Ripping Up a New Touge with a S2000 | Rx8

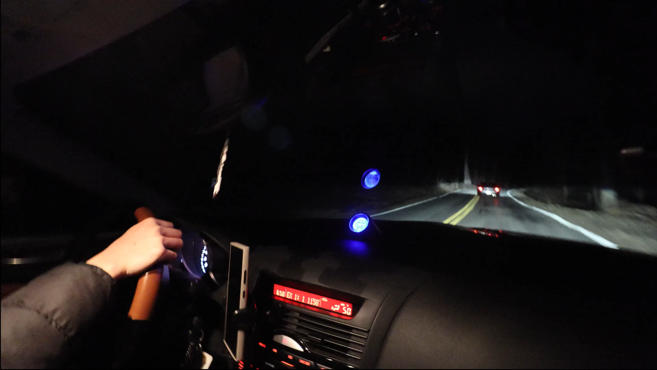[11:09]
i thought we were gonna take it easy jason just god damn bro jason what happened to taking it easy i apologize for all the shaking these roads are just bad yeah
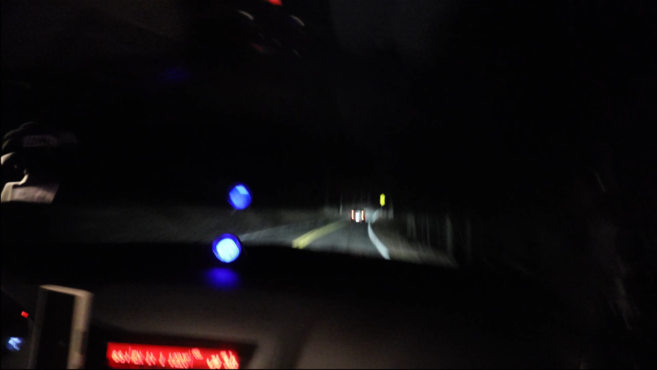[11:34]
second gear third the elevation change is pretty crazy here